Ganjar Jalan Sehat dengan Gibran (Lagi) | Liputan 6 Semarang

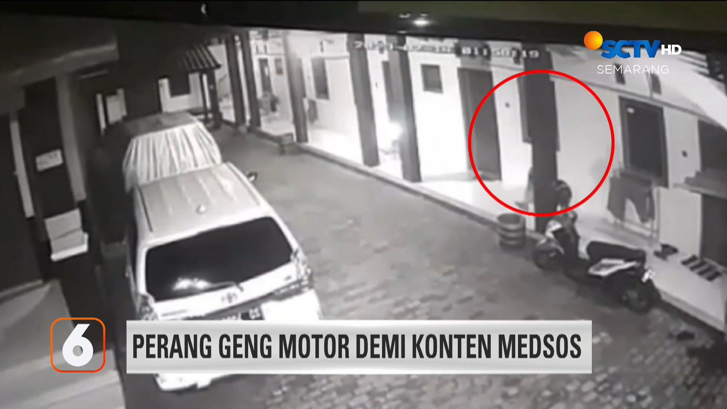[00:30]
lantaran pelaku hanya mengincar celana dalam perempuan.
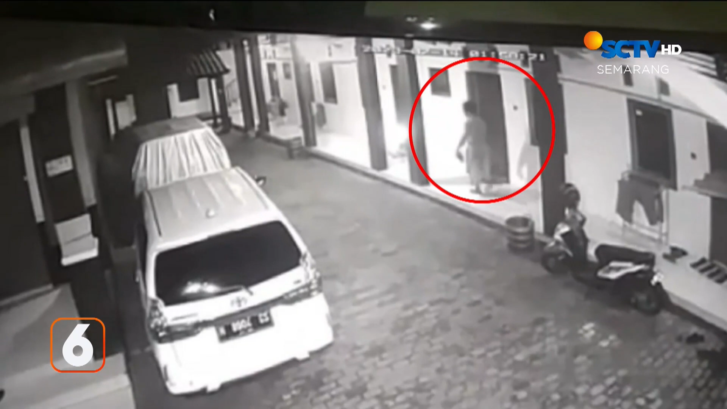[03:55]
Rekaman kamera pengawas memperlihatkan pencurian celana dalam di sebuah indekos di Desa Nganguk, Kabupaten Kudus.
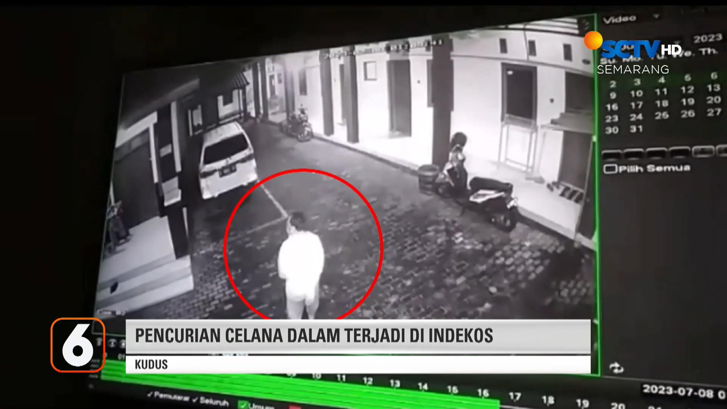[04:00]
Pelaku terlihat masuk indekos berjalan santai sambil mengamati sekitar hingga mengambil pakaian dalam yang sedang dijemur lalu kabur. Pencurian celana dalam di indekos telah terjadi hingga 4 kali.